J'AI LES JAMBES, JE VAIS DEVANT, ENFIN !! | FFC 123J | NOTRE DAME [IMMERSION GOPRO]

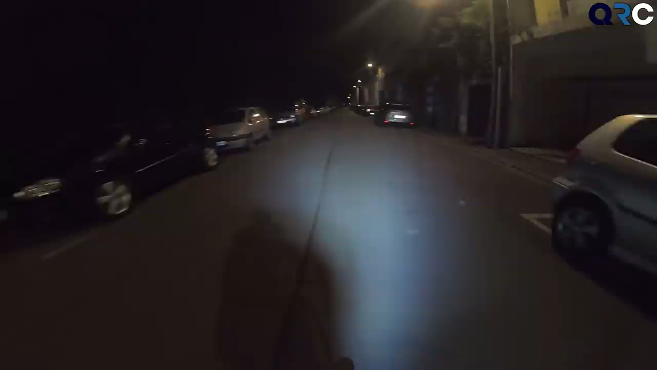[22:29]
Bon, je me suis levé à 5h du matin pour aussi ravoir la nuit durant l'été. Comme vous pouvez voir, cette lampe éclaire vraiment super bien.
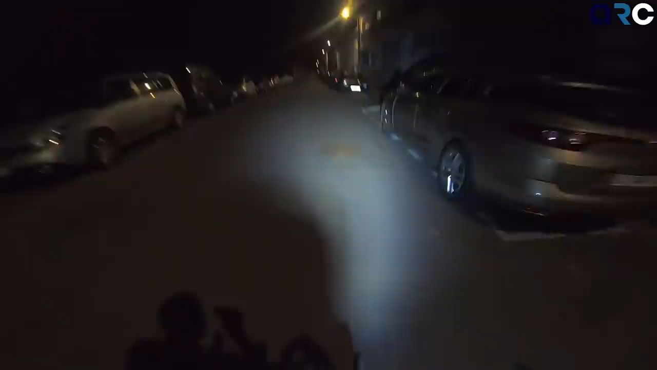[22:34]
Sincèrement, on voit vraiment comme s'il faisait jour. Bon, c'est vrai que la rue est quand même un petit peu éclairée ici. Mais sincèrement, c'est la meilleure lampe que j'ai pu tester jusqu'à maintenant.